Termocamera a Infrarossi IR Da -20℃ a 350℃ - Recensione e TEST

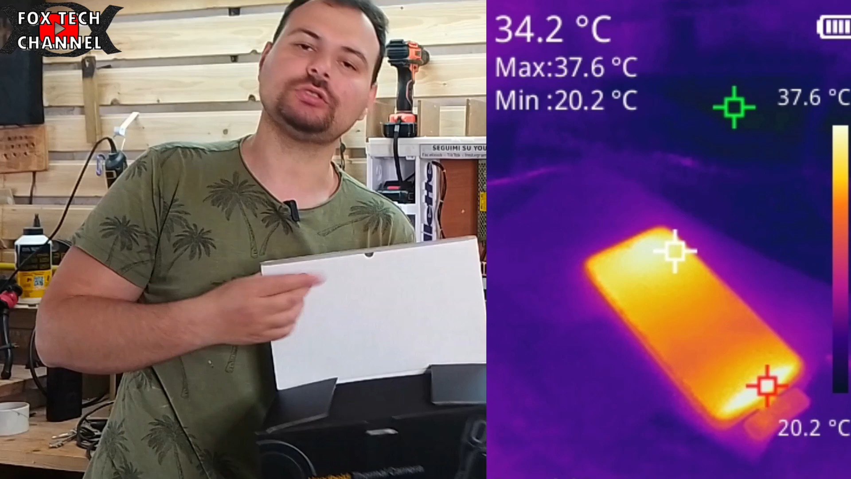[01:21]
On screen: spot 34.2°C, max 37.6°C, min 20.2°C
in descrizione trovate il link con un ottimo prezzo. Questa ragazzi è una termocamera
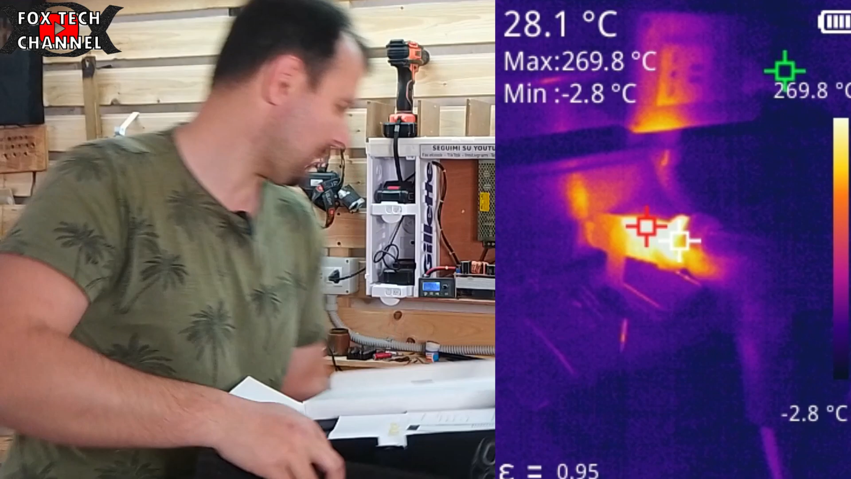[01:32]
On screen: spot 28.1°C, max 269.8°C, min -2.8°C, scale bottom -2.8°C
con display ovviamente a infrarossi ha
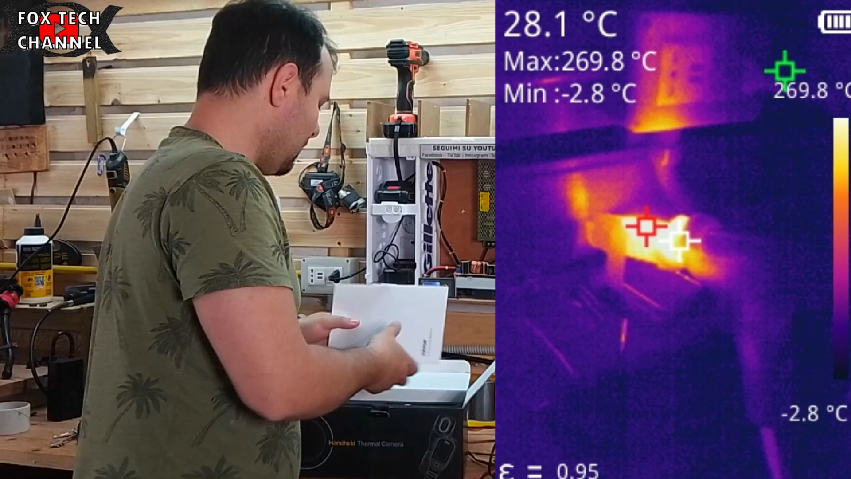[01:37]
On screen: spot 28.1°C, max 269.8°C, min -2.8°C
un buon range di misurazione che ora vi dirò.
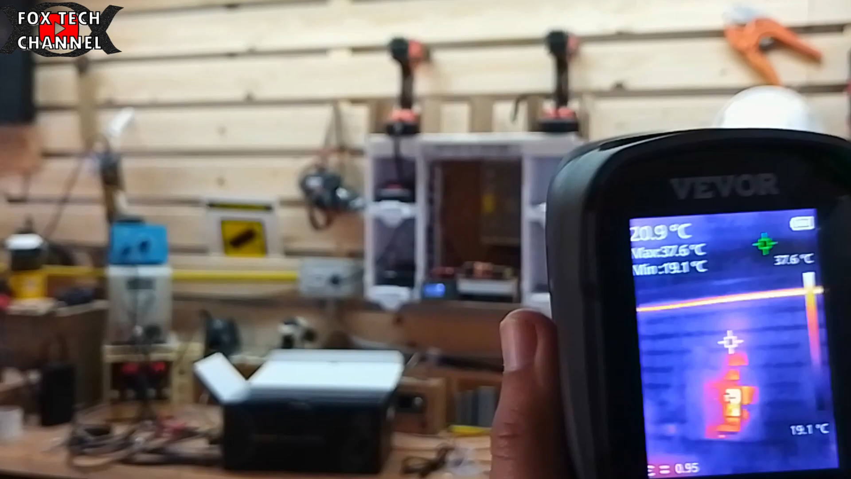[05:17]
On screen: spot 20.9°C, max 37.6°C, min 19.1°C, scale top 37.6°C, scale bottom 19.1°C
Allora ragazzi ora sto inquadrando spero che riusciamo a vedere la mia parete. Ok mi metto un po' più alto ok la mia parete è il componente più caldo di
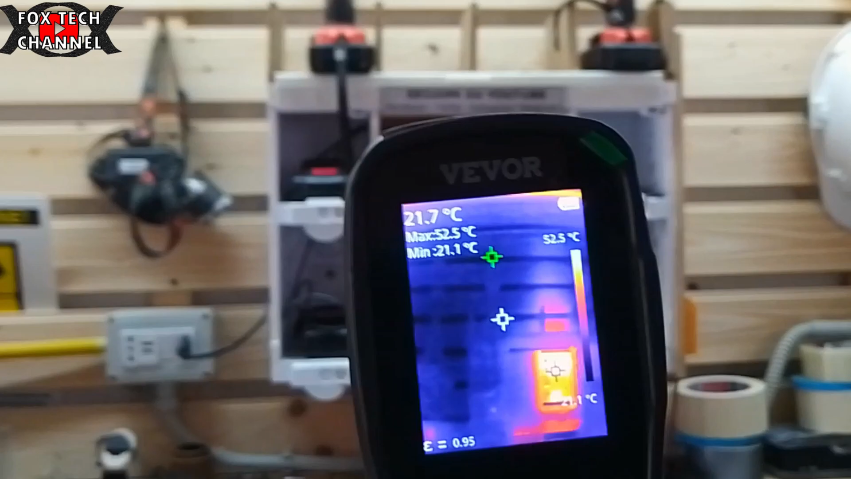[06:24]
On screen: spot 21.7°C, max 52.5°C, min 21.1°C, scale top 52.5°C
Perfetto vedi questa è la grafica quello è l'alimentatore switching poi tutto il resto come vedi è un blu
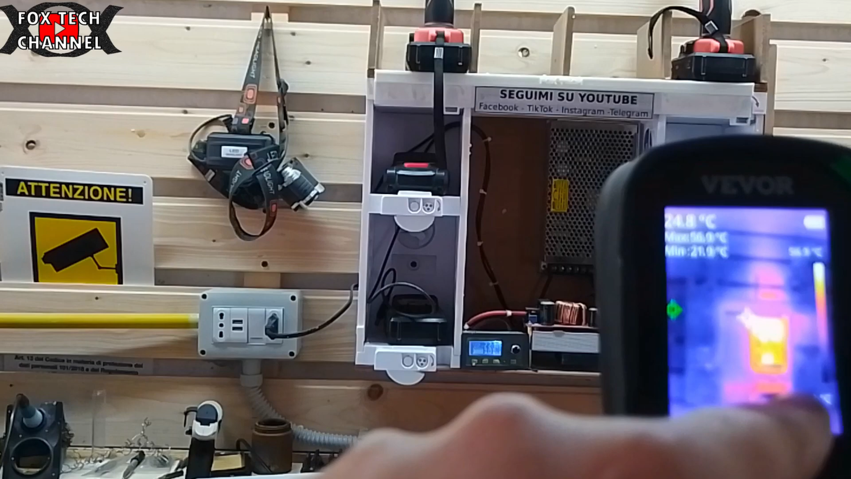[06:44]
On screen: spot 24.8°C
Perché qui ci sono altri componenti elettronici ci sono altre schede elettroniche però attualmente la parte più calda è e resta l'alimentatore switching interno dove possiamo sia andare a vedere gli scatti che abbiamo fatto.
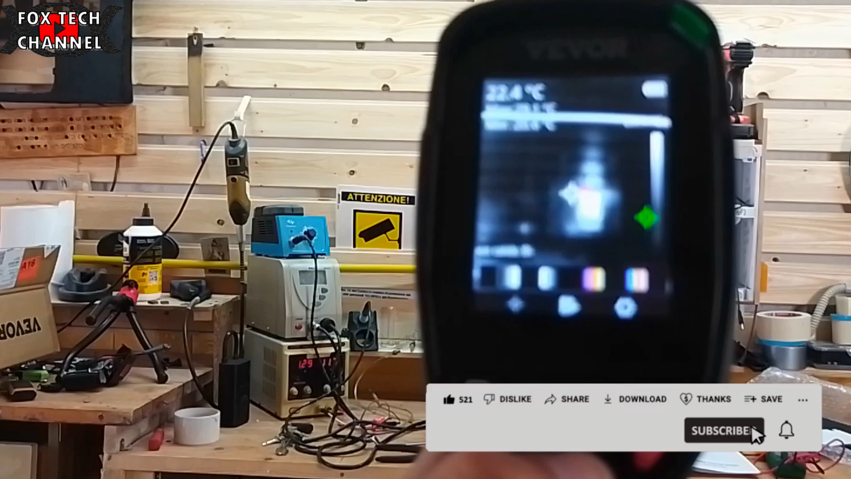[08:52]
E lo mostra in bianco mettiamo a fuoco. Vediamo se riusciamo a fare una bella messa a fuoco. Poi abbiamo comunque colore che è questo qui o colore che è questo qui dove c'è anche il verde dove c'è anche il rosso e diciamo il blu. Ok questo potrebbe essere anche carino ma questa sta ancora più diciamo a mio avviso è ancora più carina da vedere.
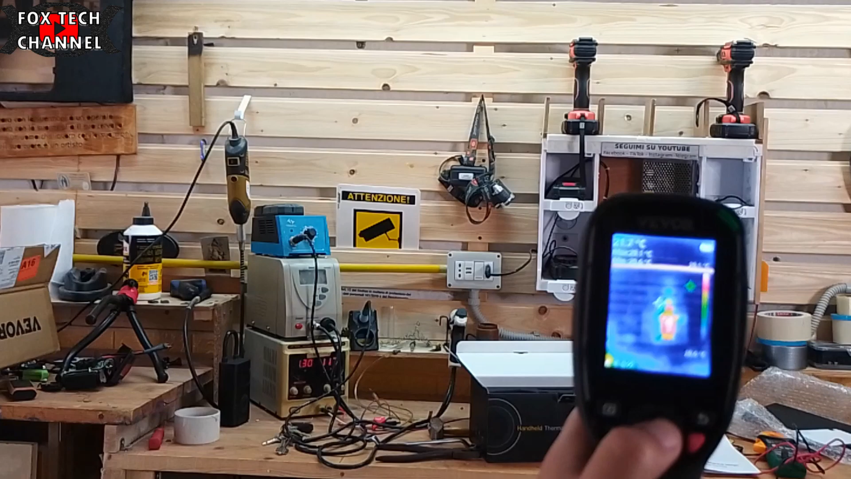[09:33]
Abbiamo i blu con varie sfumature e abbiamo anche verdi i verdi ci indicano temperature intermedie ok i gialli vanno su
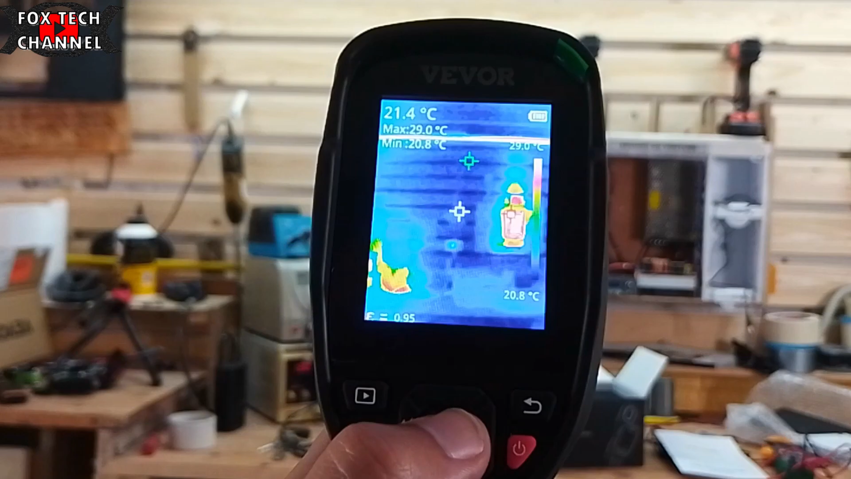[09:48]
On screen: spot 21.4°C, max 29.0°C, min 20.8°C, scale top 29.0°C, scale bottom 20.8°C
una temperatura un po' più alta ecco qui vedi eccolo qui funziona ragazzi funziona alla grande.
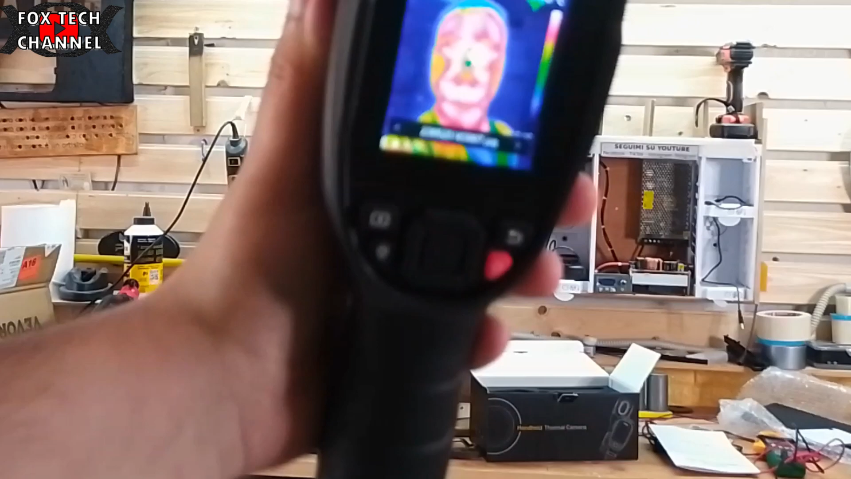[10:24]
che non è touch vedi questa è la mia faccia fotografata dalla termocamera te la metto comunque anche qui in sovraimpressione così potrete vedere le differenze della
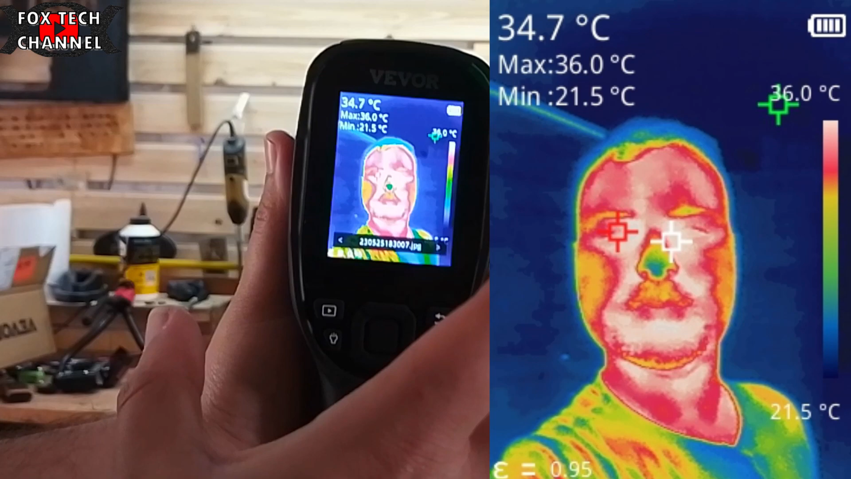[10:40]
On screen: spot 34.7°C, max 36.0°C, min 21.5°C, scale bottom 21.5°C
temperatura che va da un 36 la parte più chiara a un 24
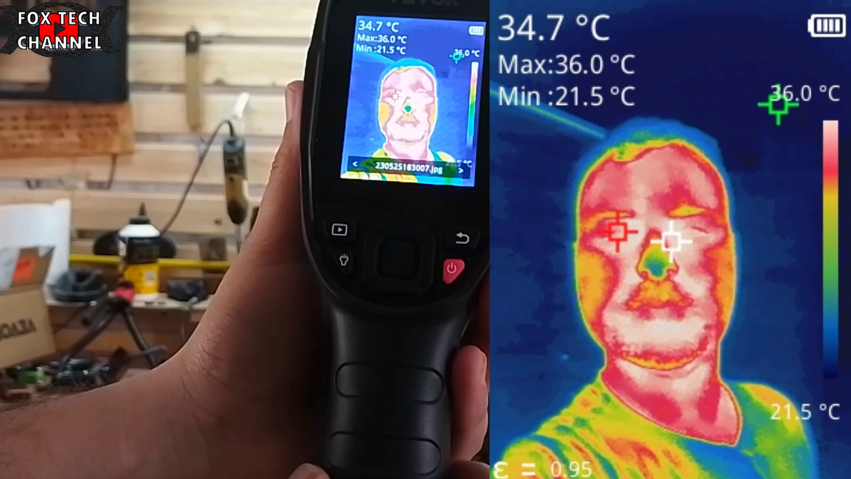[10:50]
On screen: spot 34.7°C, max 36.0°C, min 21.5°C, scale bottom 21.5°C
circa anzi 21 la parte blu in scuro ragazzi